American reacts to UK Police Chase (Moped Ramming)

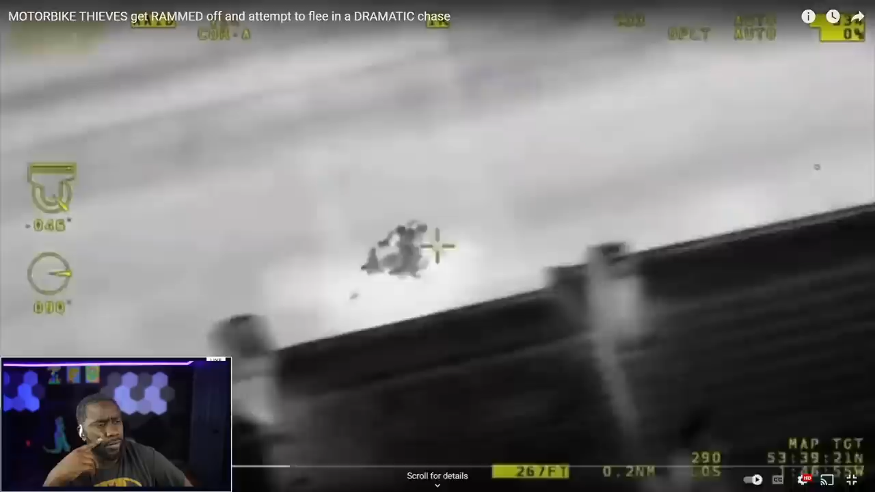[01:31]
coming towards you now, on your left. Bike theft in the capital has dropped by 50%.
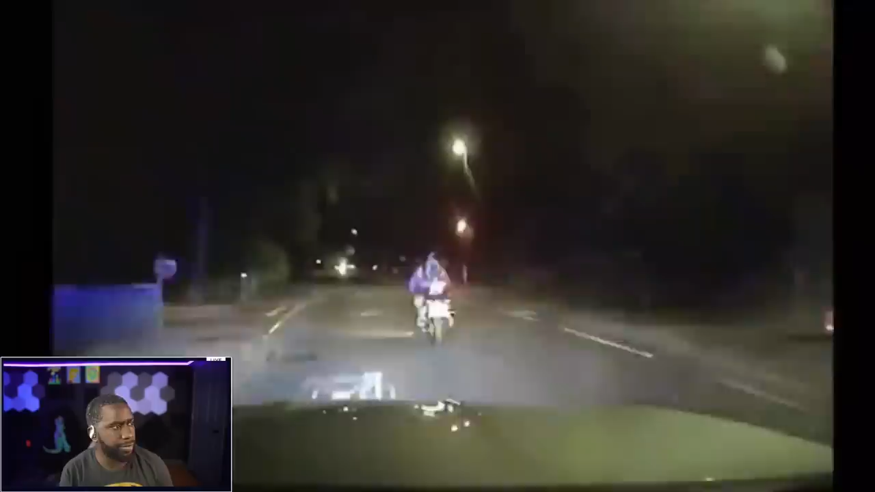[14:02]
Boom! Yep, oof, that's a police car driving into a scooter rider, deliberately.